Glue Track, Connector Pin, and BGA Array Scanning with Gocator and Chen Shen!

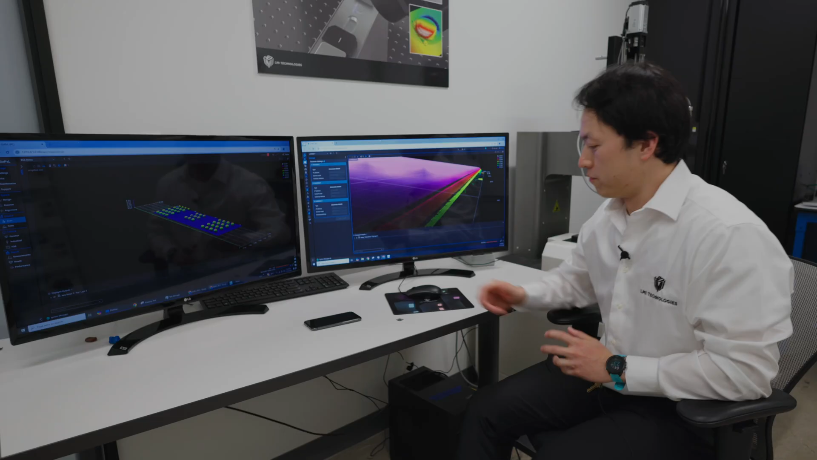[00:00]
So this is the scan of a BGA array which is a sample in my hand and it's
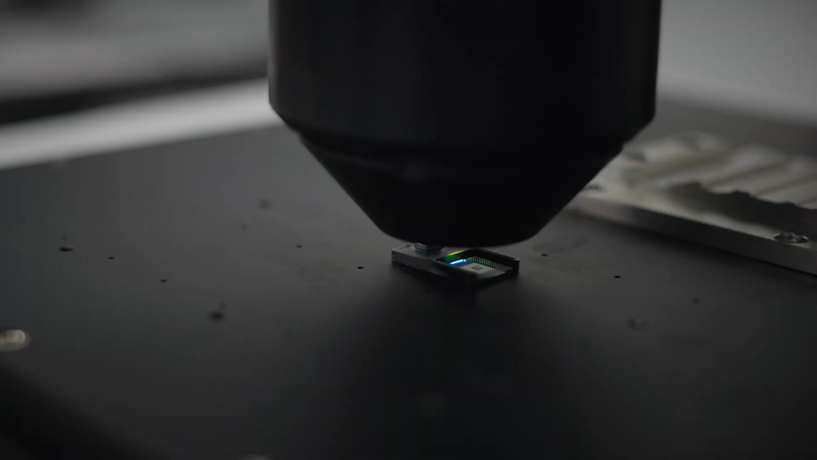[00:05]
scanned with our GoCator 4010 which is a coaxial confocal sensor.
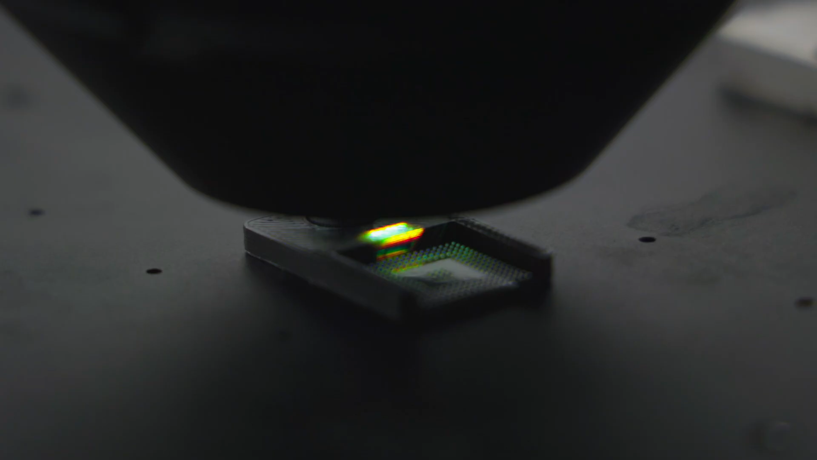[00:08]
The benefit of this sensor is that for one it's super high resolution, the X resolution is 1.9 microns.
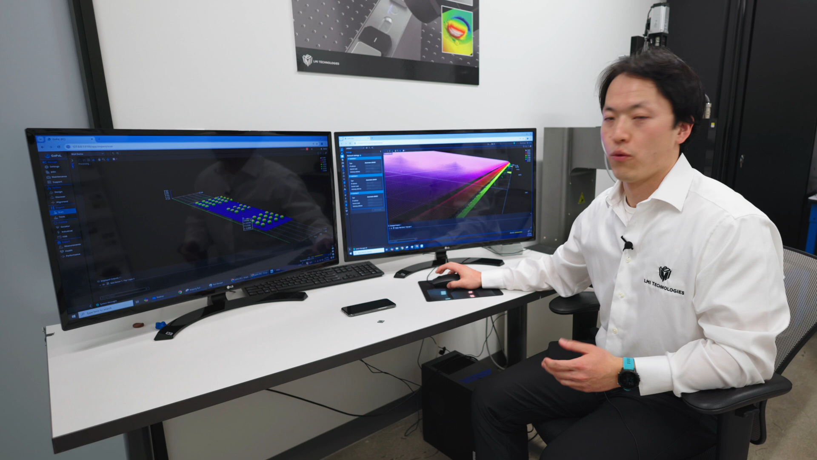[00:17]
For two because of the optical design we have really good angular response so you can see
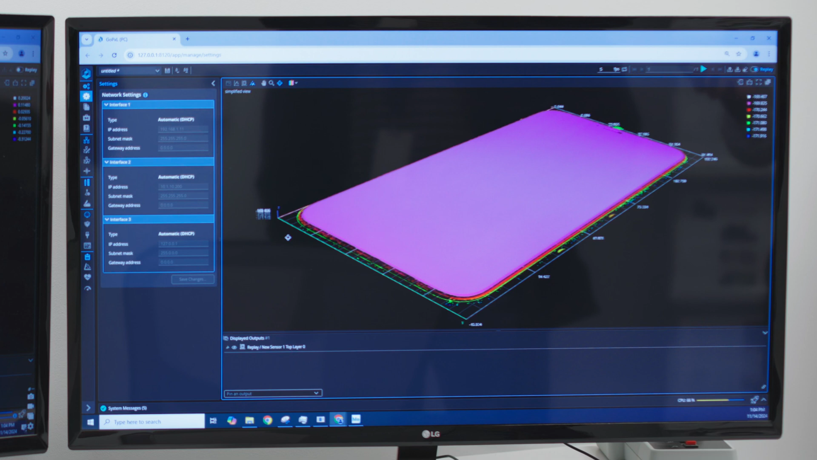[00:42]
This data is stitched together to form the entire surface of the sample so that you can do global inspection if you need.